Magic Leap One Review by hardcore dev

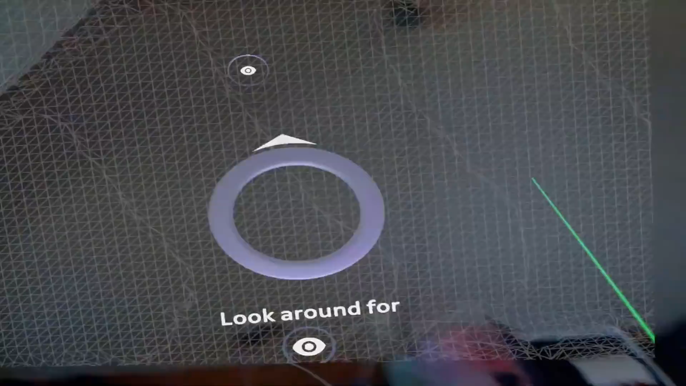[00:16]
some of the tech that goes into making the device work.
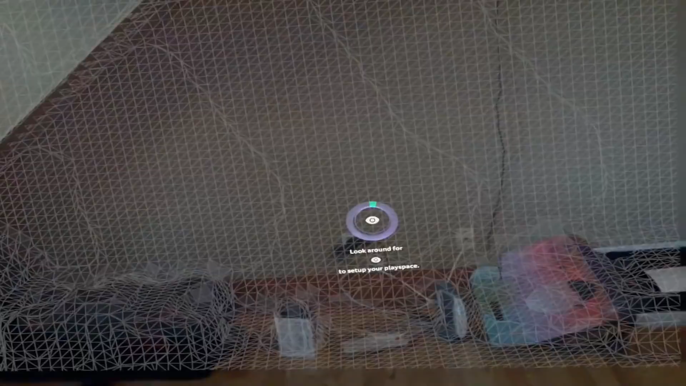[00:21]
So for some context, I am a JavaScript developer.
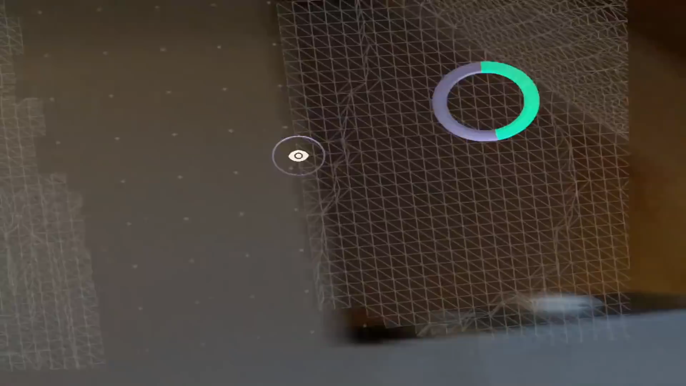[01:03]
That is pretty much the main reason you would want a Magic Leap. It basically turns VR into AR.
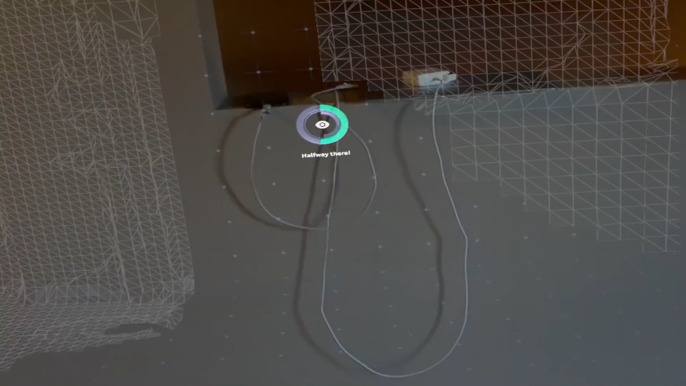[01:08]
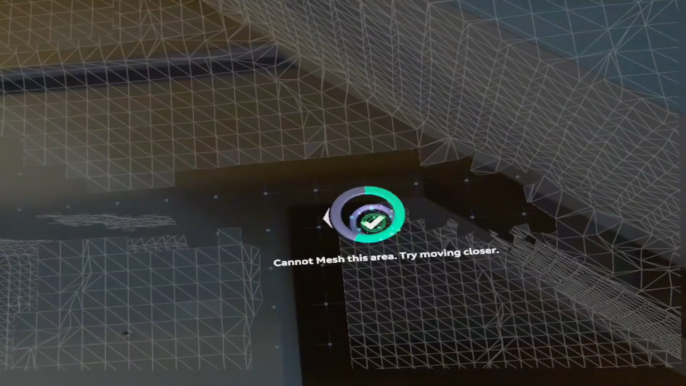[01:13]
Even in the beginning of the video, you could see some of the crazy tech that goes into making this work because the device had already been used once in this room.
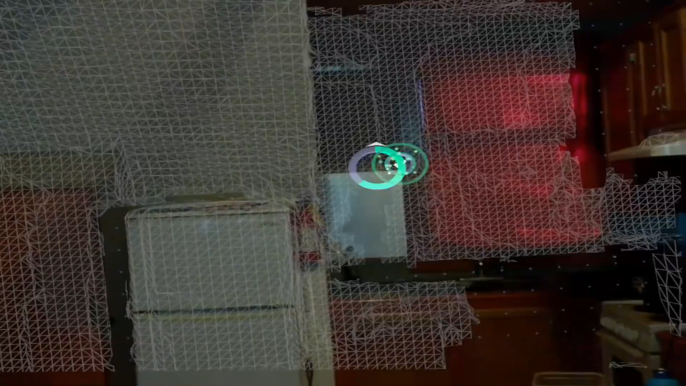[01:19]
So it knew to reuse a
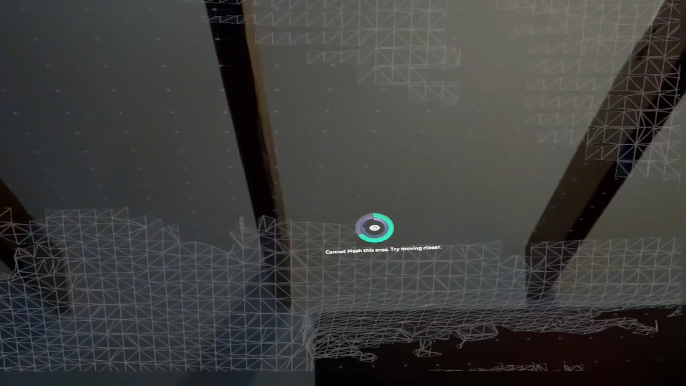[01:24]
piece of the mesh from the previous session because it recognized some similar features.
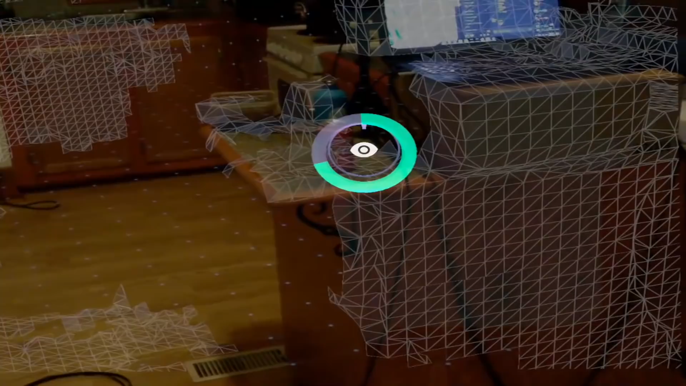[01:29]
So there's some AI pattern matching going on there in SLAM techniques.
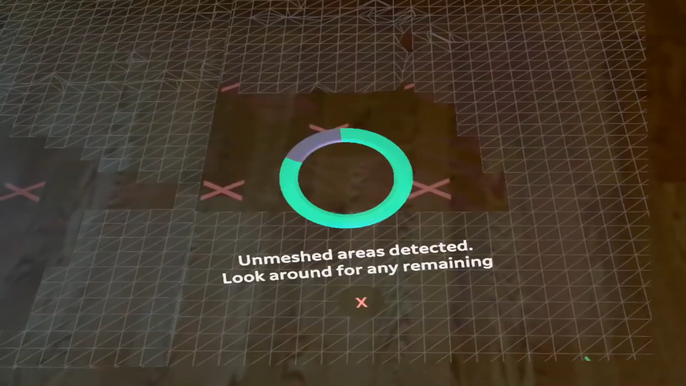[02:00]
I realized that that was actually proof that the people who thought that the opacity of the holograms would be a problem don't need to worry.
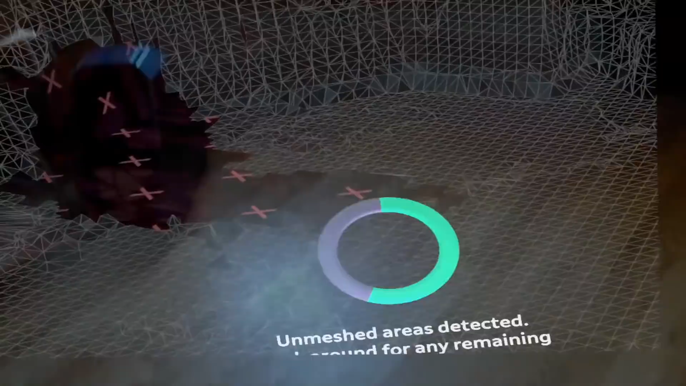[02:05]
There you go, you can see one of the holes I was talking about there.
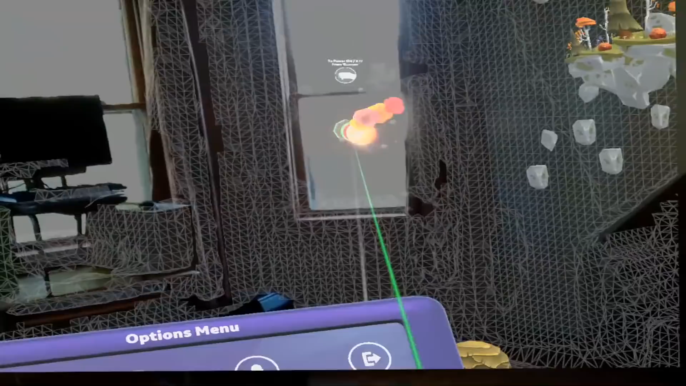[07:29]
This part freaked me out a little bit the first time that I did it. Just kind of launching a rocket outside of the window.